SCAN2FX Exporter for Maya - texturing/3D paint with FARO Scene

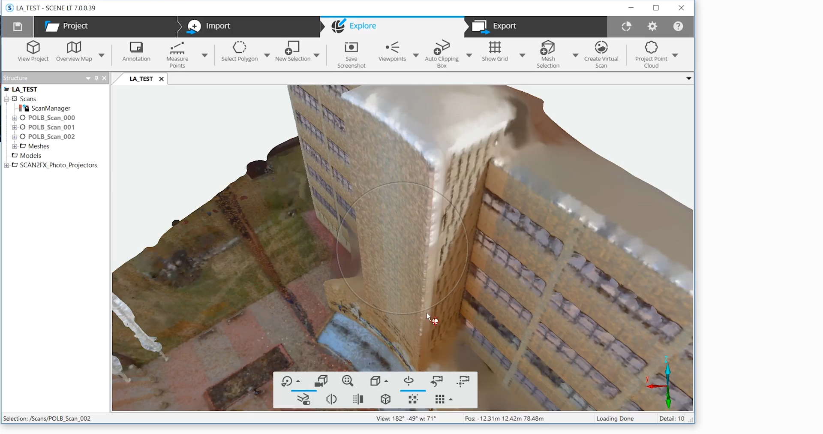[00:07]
Compared to traditional vertex colouring in Scene,
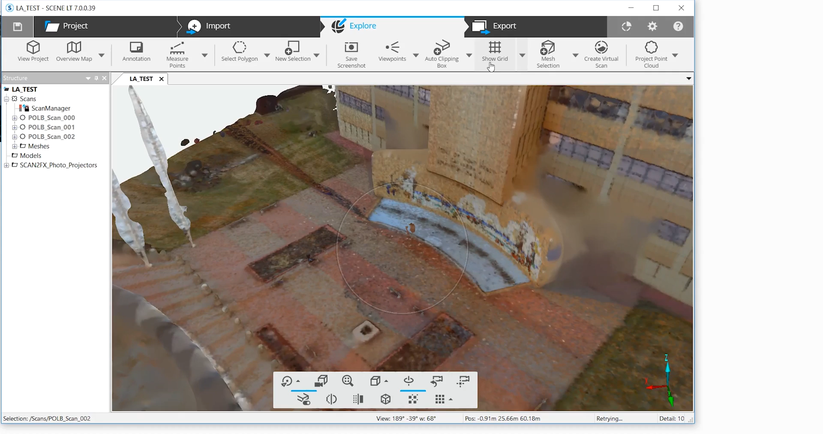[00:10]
Scan2FX enables you to create high resolution textures based on scanned data.
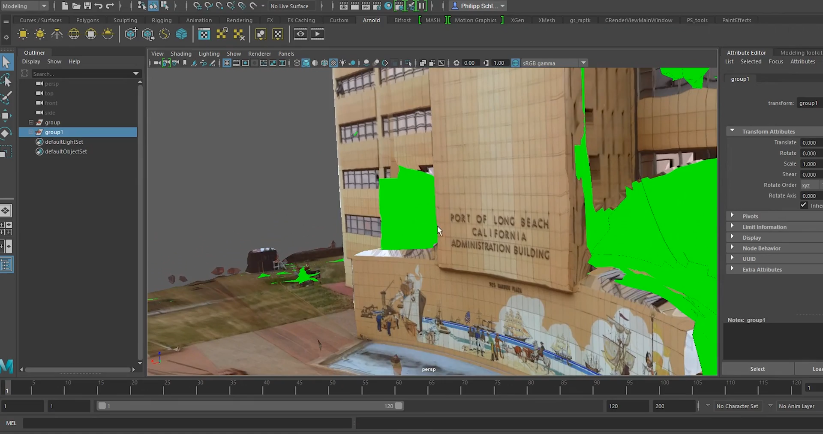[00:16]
In particular, the Scan2FX exporter for Maya app enables exporting
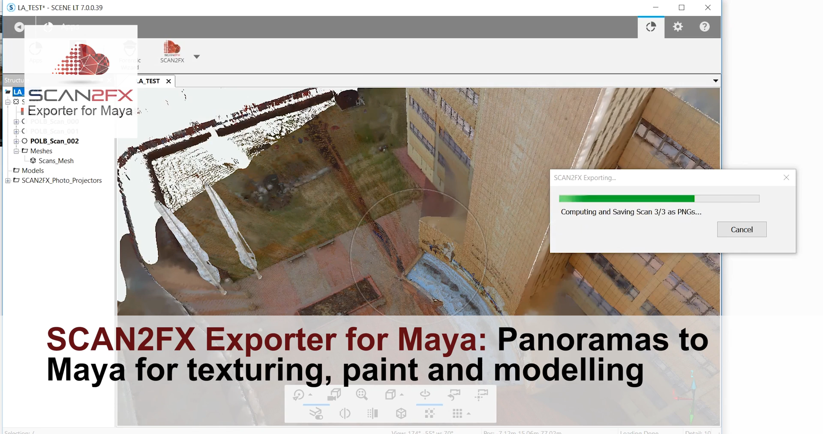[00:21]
the 360 panoramas from Scene as 3D cameras, image planes and projection shaders into Maya.
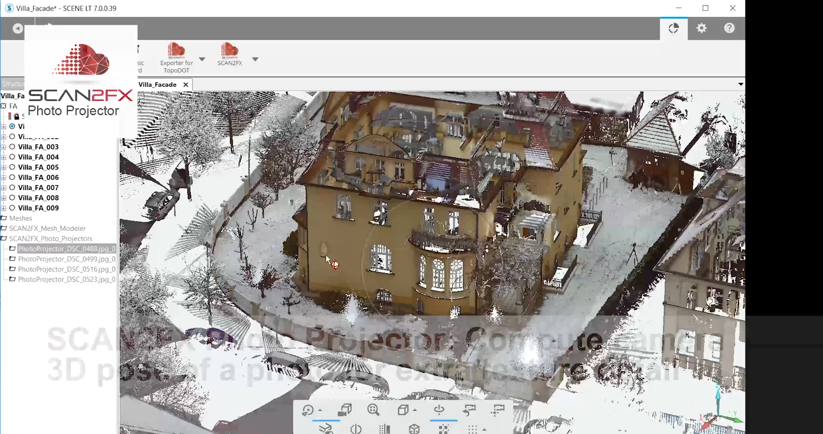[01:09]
Scan2FX photo projector is a tool to compute the actual 3D camera pose from a photo, for example taken with a DSLR and your point cloud.
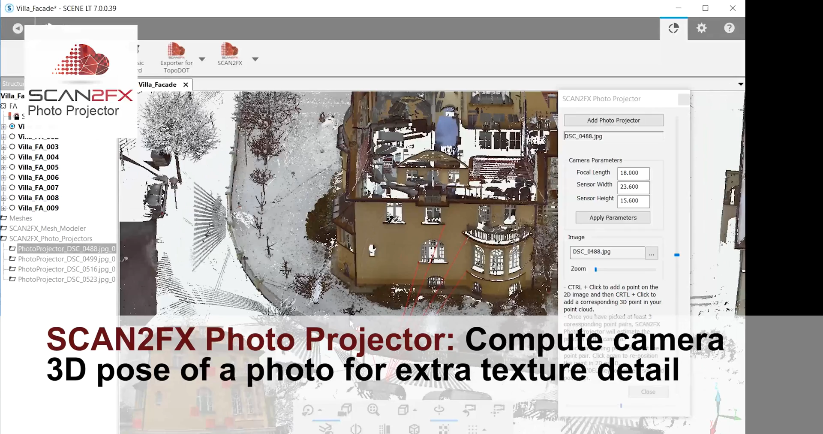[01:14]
This approach allows you to fill in additional
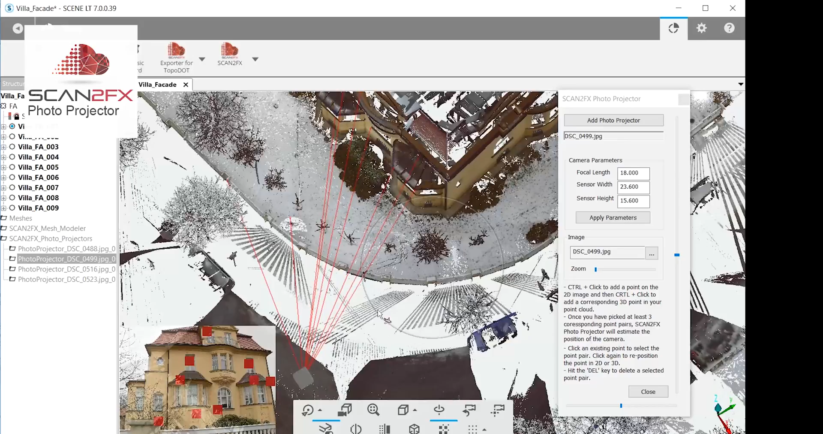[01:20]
texture details in a controlled manner where the scanner couldn't reach or where additional detail may be necessary.
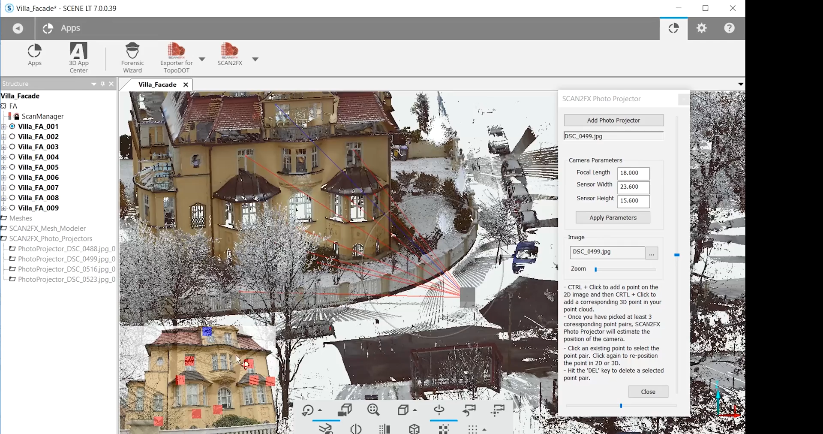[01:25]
Simply click Export Panoramas to Maya in the menu
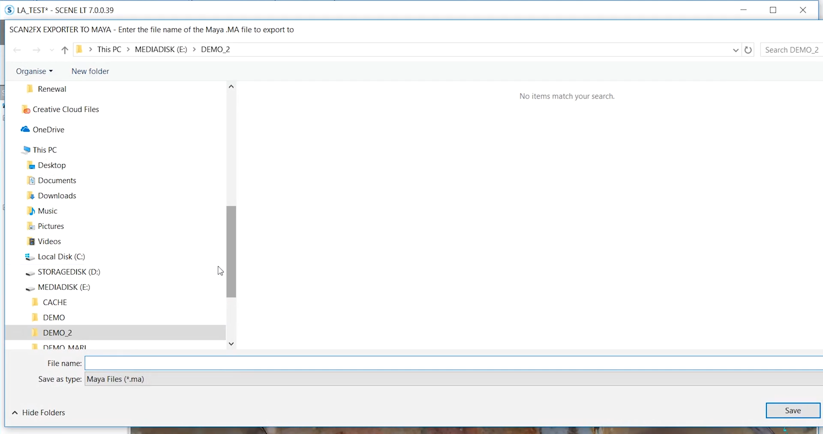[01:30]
and enter the name of the Maya.ma file you want to export to.
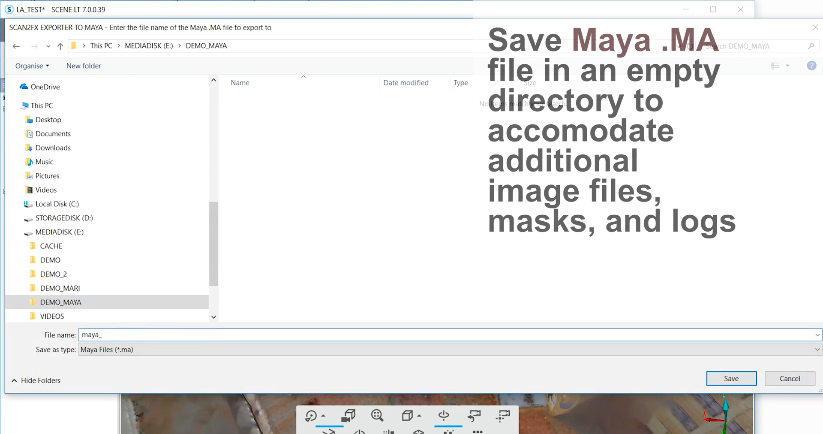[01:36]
We recommend storing your MA file in an empty directory as additional image files, masks and log files may also get created in the same directory.
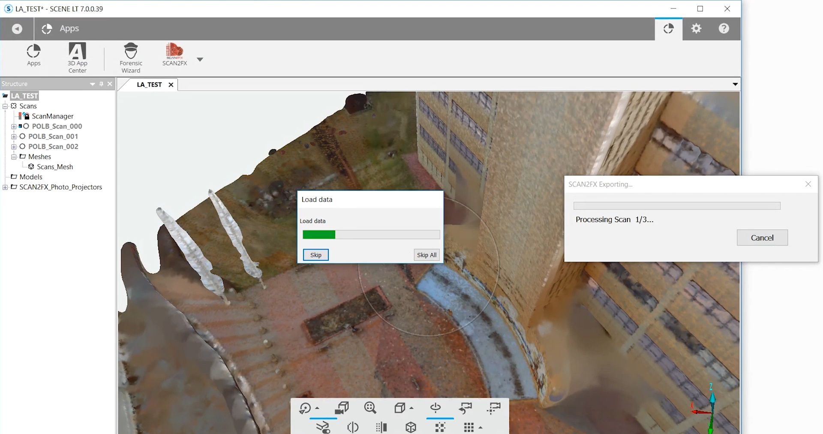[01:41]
Scan2FX exporter now processes all full 360 panorama scans in your PharoScene project and exports the computed data to Maya.
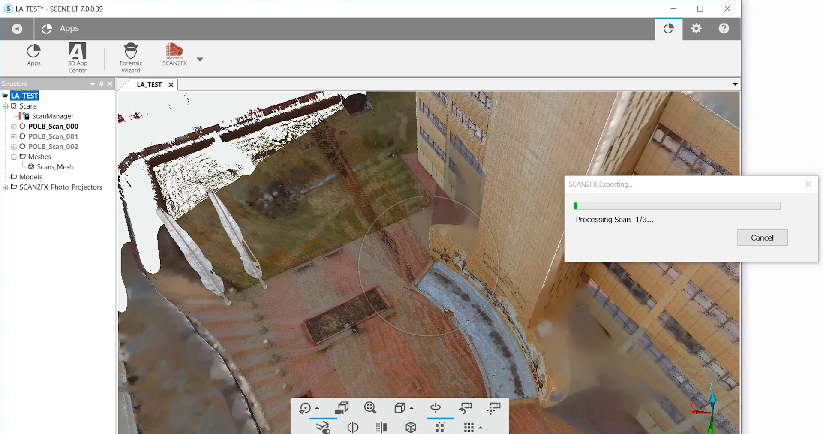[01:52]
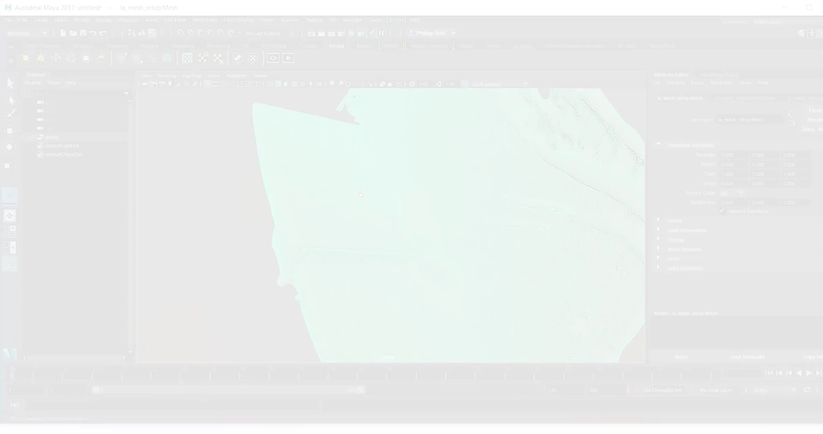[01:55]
In Maya,
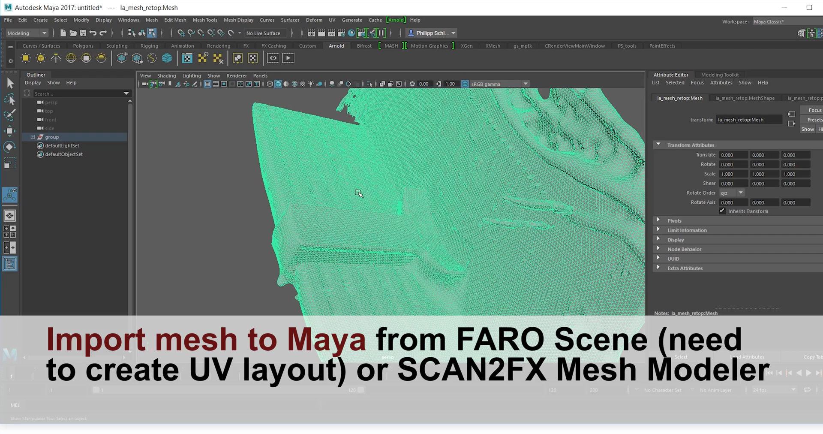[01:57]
we already imported a mesh created with scene or a simplified mesh from Scan2FX mesh modeler app.
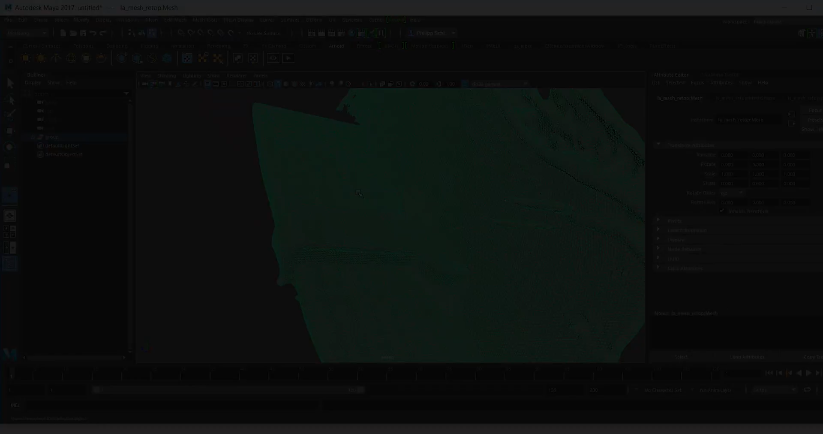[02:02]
For complex meshes, re-topologizing the mesh may help the performance.
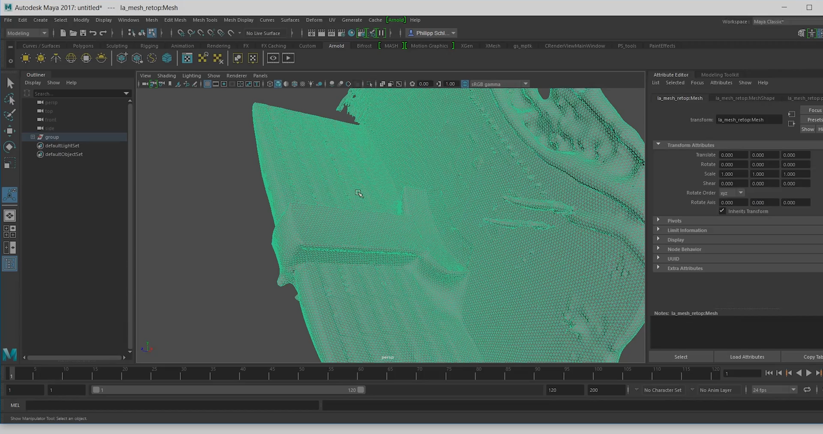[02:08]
We now import the Maya.ma file exported from Scan2FX exporter for Maya.
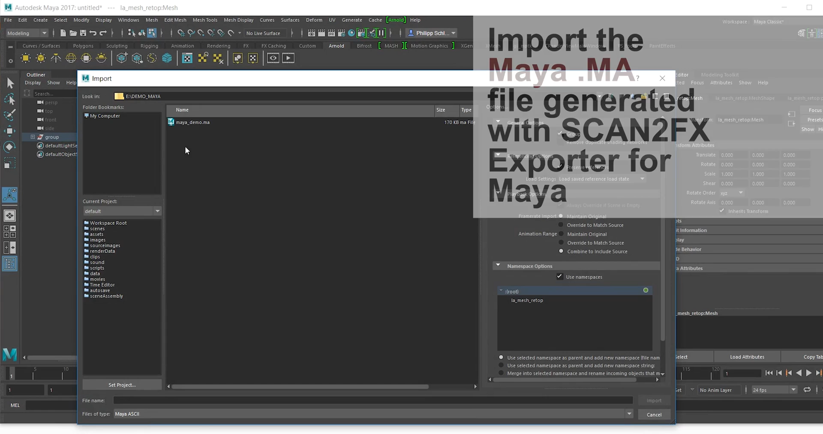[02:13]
You immediately see the cameras Scan2FX computed from the panoramas.
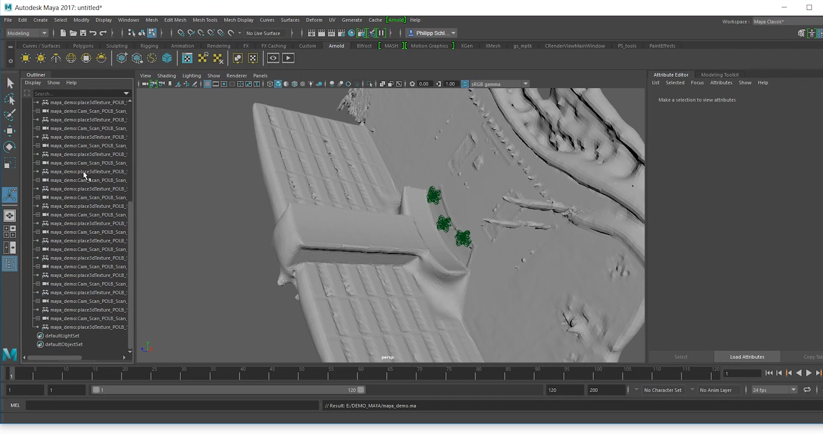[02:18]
For each scan, Scan2FX creates 6 cameras pointing at the different directions.
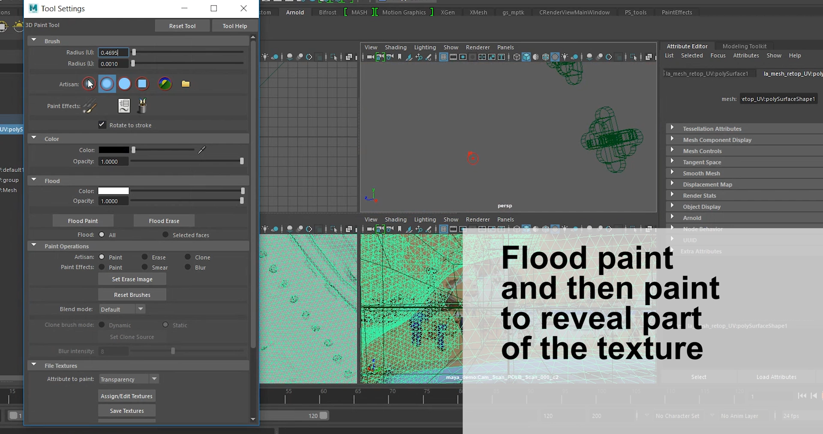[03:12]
We can also fill the entire mask white with flood paint and then paint in the sections we want to use this projection for by looking through the camera.